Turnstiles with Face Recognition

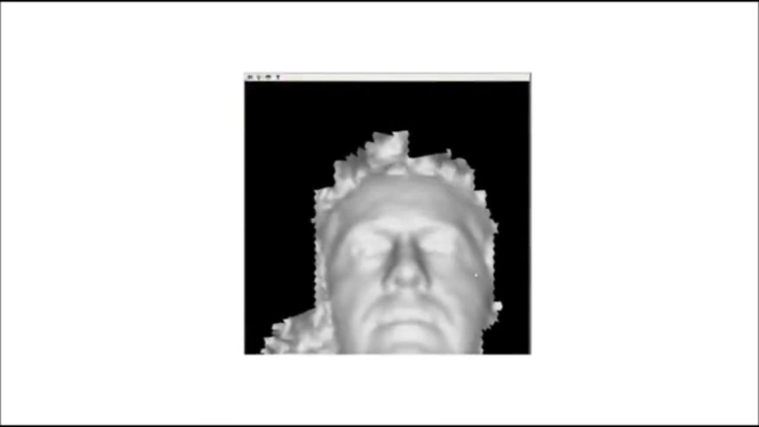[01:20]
we have to take a detailed look at the information captured in the enrollment process.
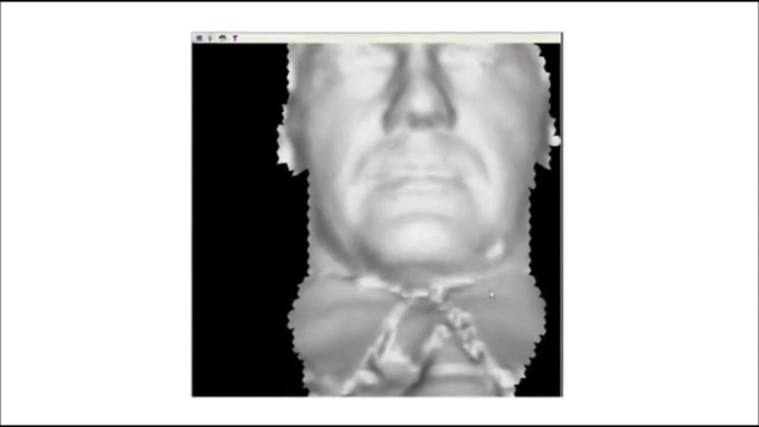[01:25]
Accurate 3D face matching can be analyzed in three main ways.
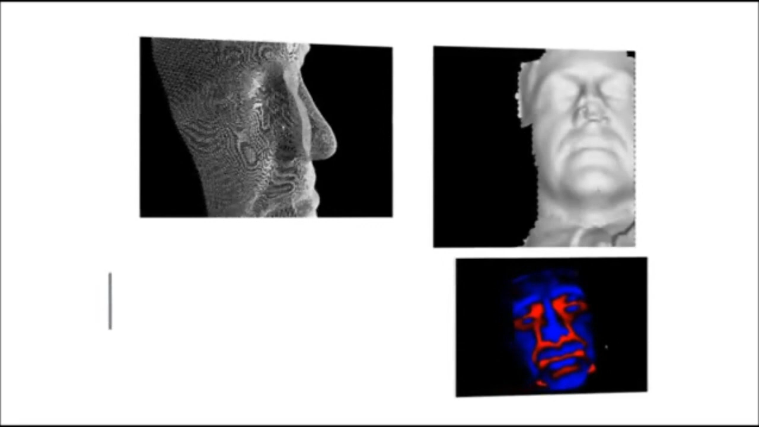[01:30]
Wire mesh, semantic analysis, and real-time 3D mode.
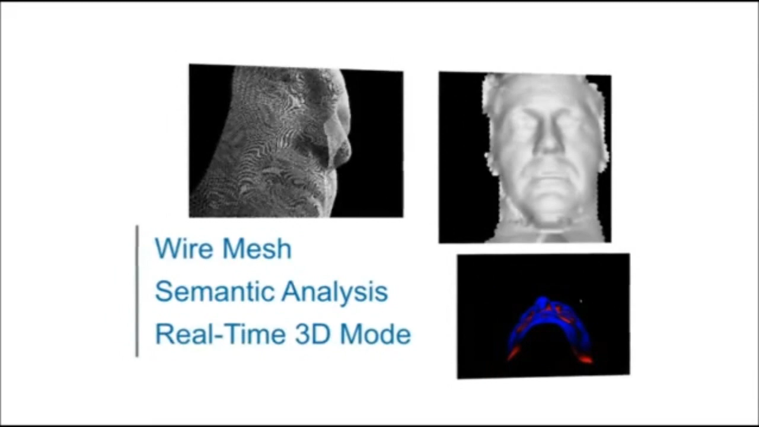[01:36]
The wire mesh of a person's face is accurately captured with approximately 40,000 points.
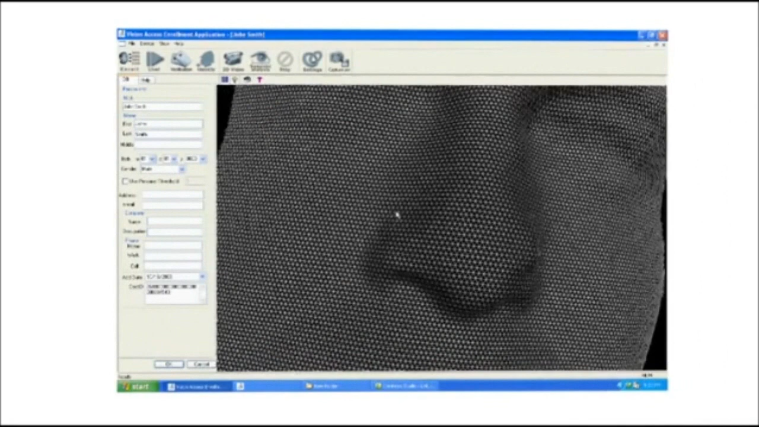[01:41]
This provides enough detail to produce a 3D face image.
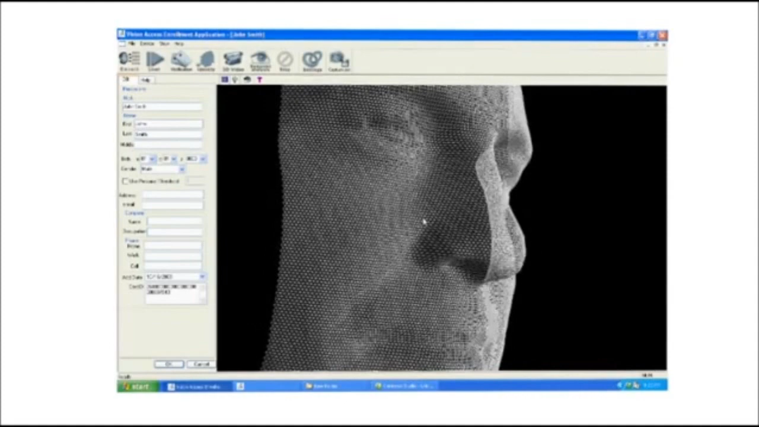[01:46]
Through semantic analysis, you can see how our algorithms are capable of understanding facial profiles and geometry.